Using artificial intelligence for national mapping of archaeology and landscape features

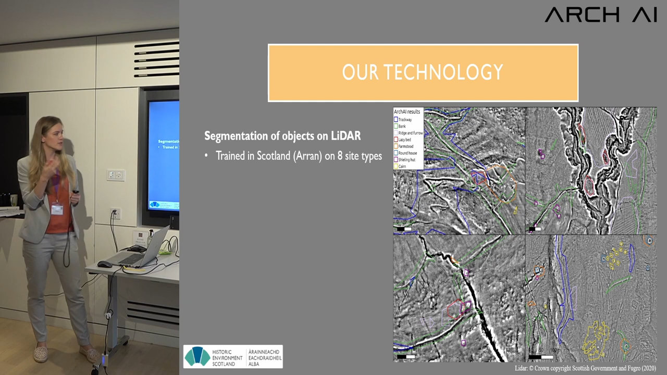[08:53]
in pink and lazy beds in red um you can see the patterns there um and then um i want to focus specifically on um some shielding huts that um we're able
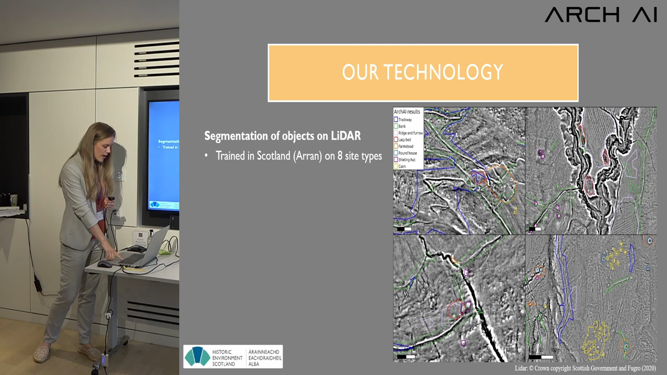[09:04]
to find and then because we were able to do that across the the whole island we can then come up with a
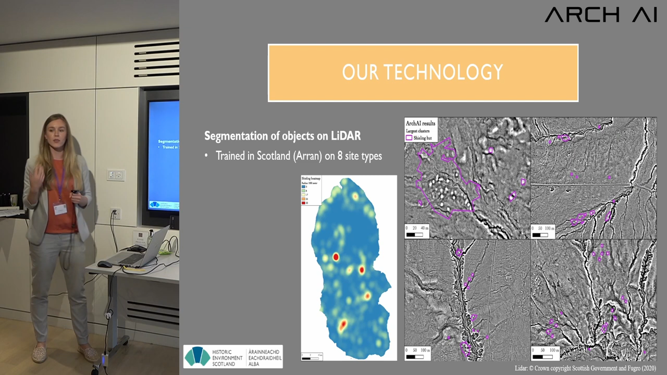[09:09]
heat map of where those shielding huts have been found and you can see that very clearly in something like when you overlay it with a map of the of the um the order survey water courses you
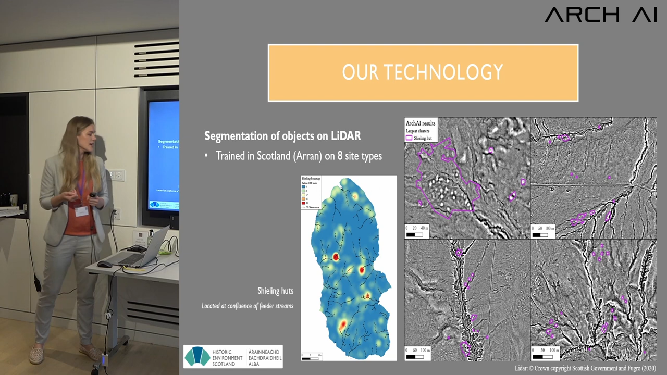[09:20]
can see that they're they're indeed at the clusters which are in the picture show uh confluence with the um river um
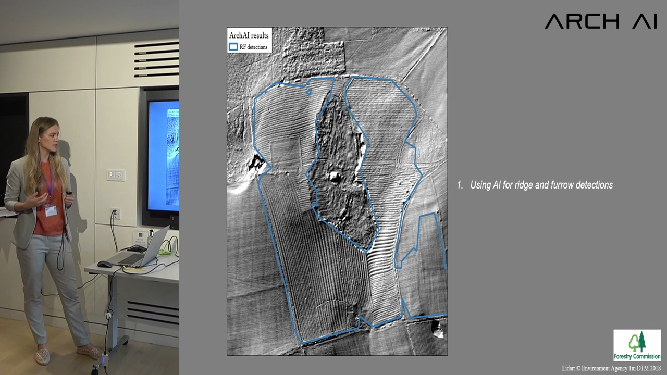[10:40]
something like this where the ai just creates a polygon around what it thinks is ridge and furrow and then what we do is create a grid around it so that we can start looking at each individual grid
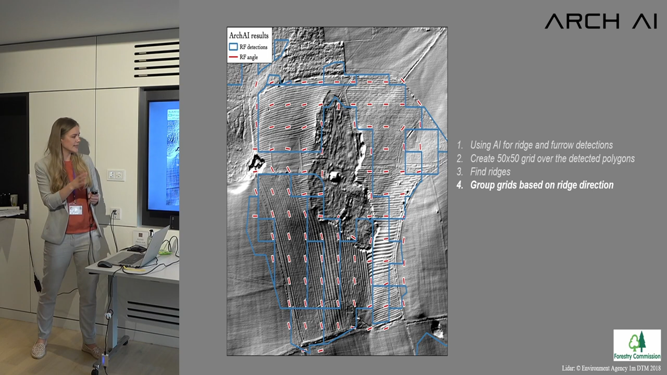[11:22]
it's it's grouping these based on the direction and also the width so if there if there's a sudden change of width then also it subtifies again uh the grids so what we then have done
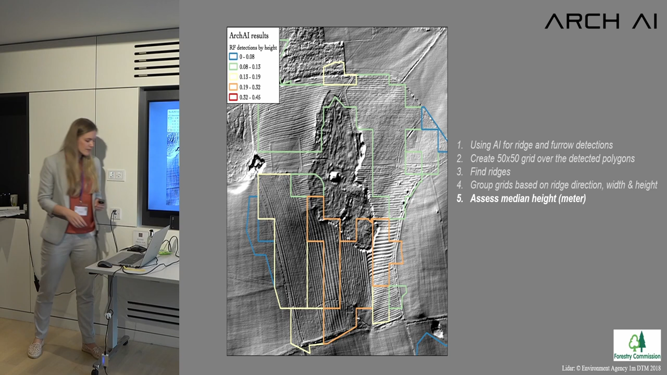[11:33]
is yeah look at this median height so you can see that in the orange there is the higher ridge and furrow and in the blue there is the the low ridge and furrow um so that for example here you can see
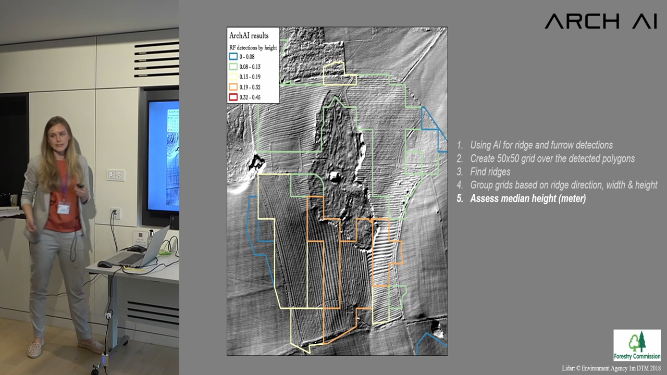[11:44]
that um yeah that's really low and actually um in the detection of the ai it
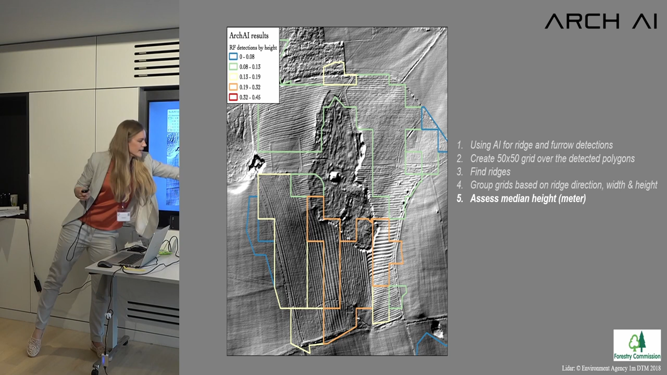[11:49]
it roughly included this as well but then it was so low uh in our approaches that we've removed
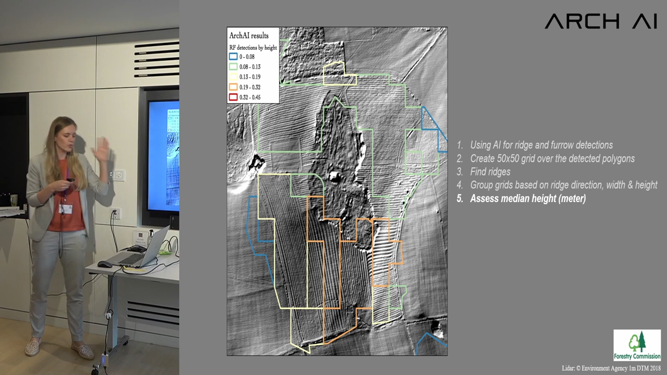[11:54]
the lowest kind of level of preservations um in the detections
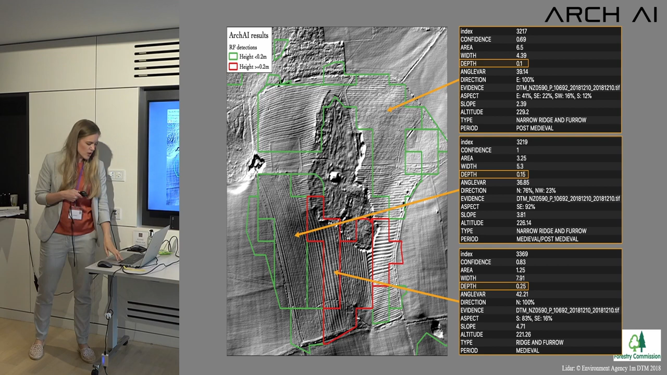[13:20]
yeah what you want to do with that so then we are looking at the the width measurements um where this red area is becoming is the is the widest um
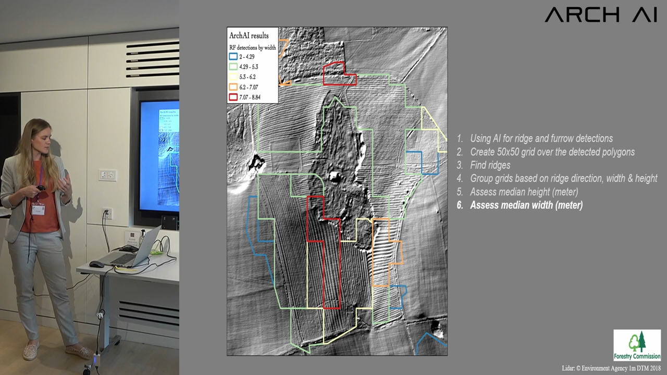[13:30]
area um specifically it's like that's kind of like eight meters and then up the top it goes to to four meters so